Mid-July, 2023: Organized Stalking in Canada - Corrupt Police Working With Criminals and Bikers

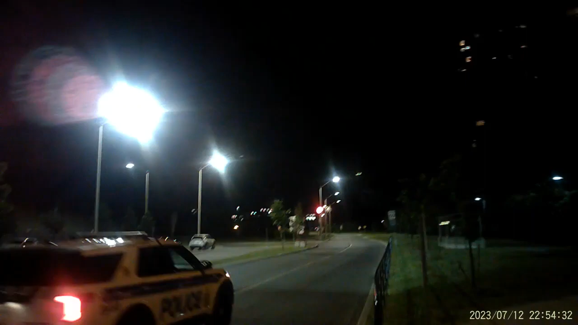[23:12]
He's not on his way to a call. Now you can hear sirens going off here, right? 2368. Okay, we got that. That was good. At least he stopped.